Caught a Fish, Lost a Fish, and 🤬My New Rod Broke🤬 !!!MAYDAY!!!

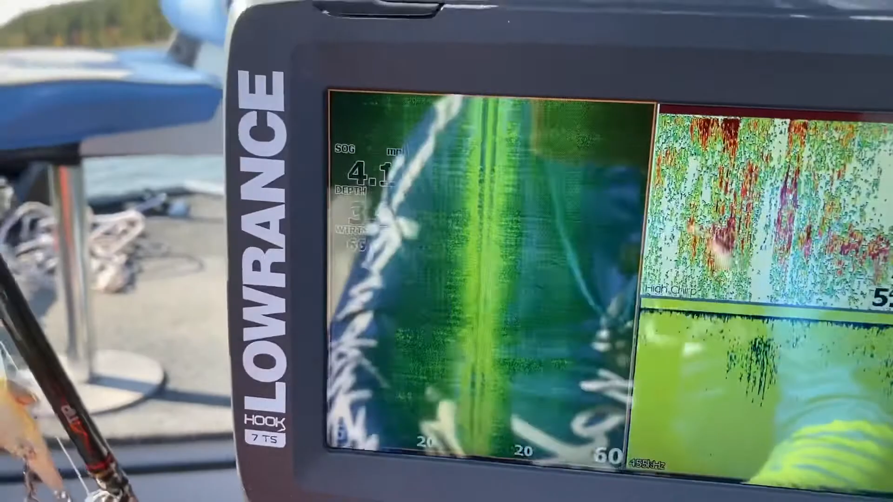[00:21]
temperature 66 degrees and I don't know if this is the side imaging.
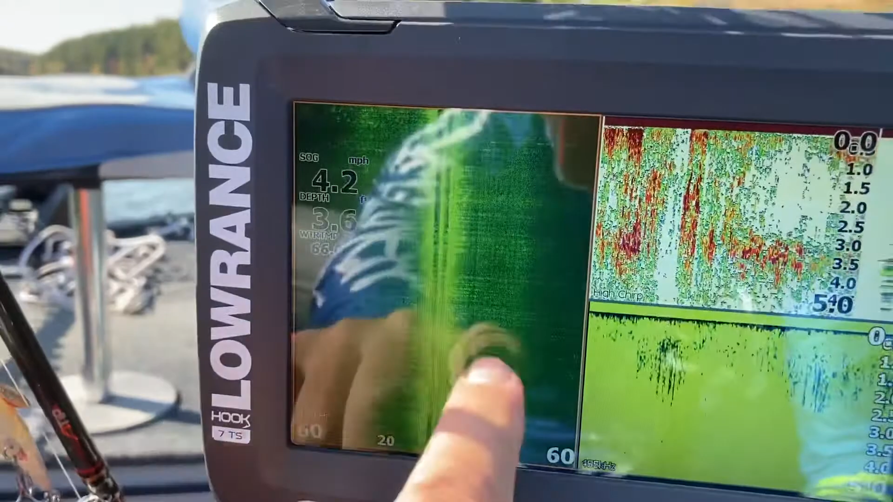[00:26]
On screen: speed 4.2 mph
Okay if you see that this is the down imaging.
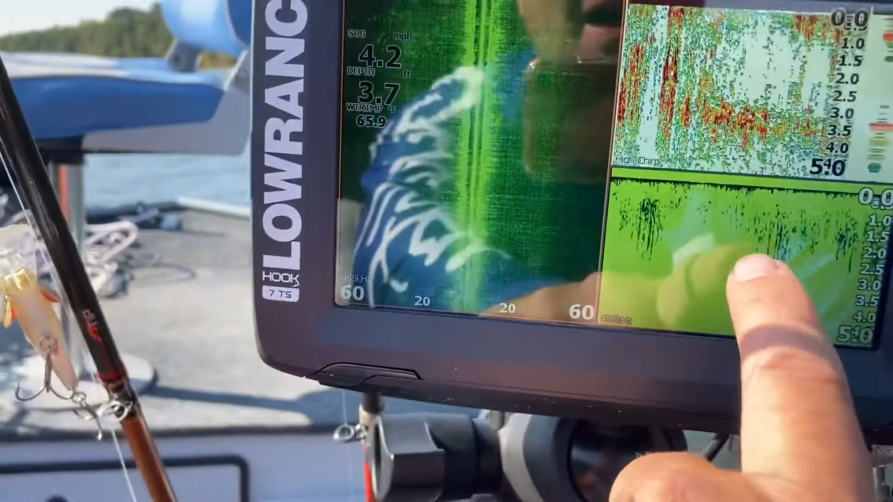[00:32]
On screen: depth 3.7 ft, speed 4.2 mph
I probably shouldn't show you this right now until we get a good picture get out here where it's a little deeper but this is your sonar which is showing you kind of in a I
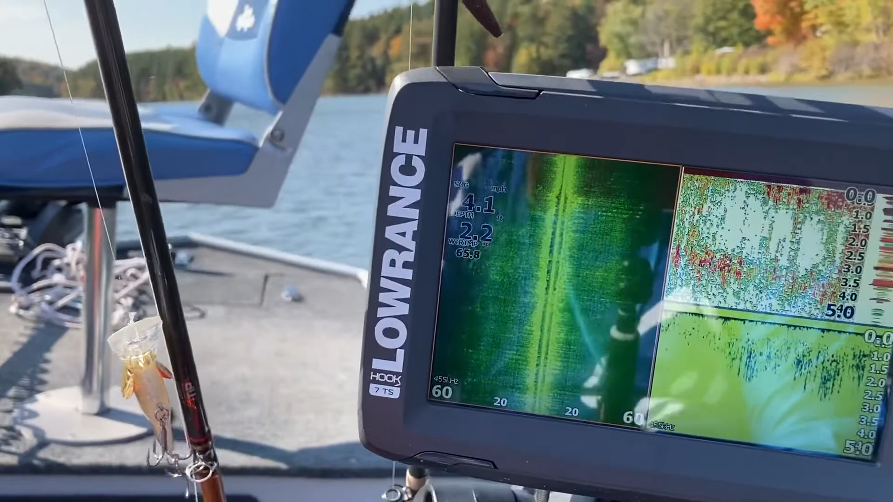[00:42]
don't know a circular pattern below your boat.
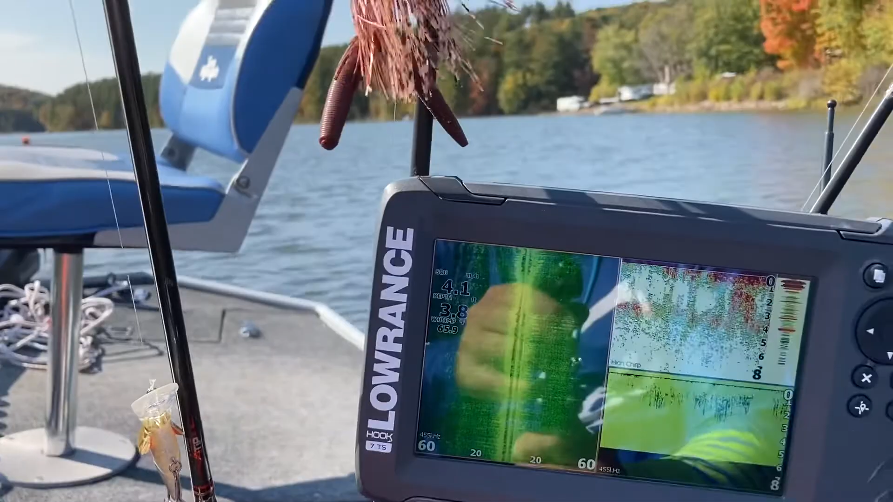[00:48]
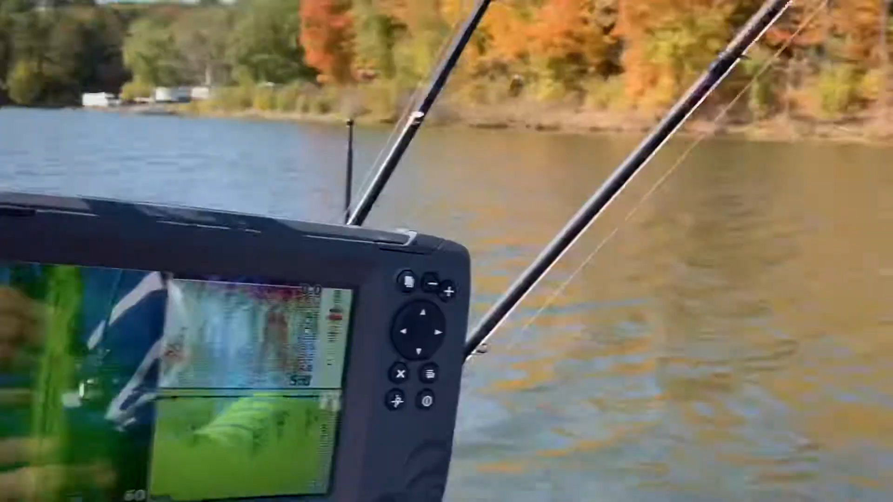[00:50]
It's like a cone a mega cone that goes down to the bottom and shows you within like a 60 feet of your boat.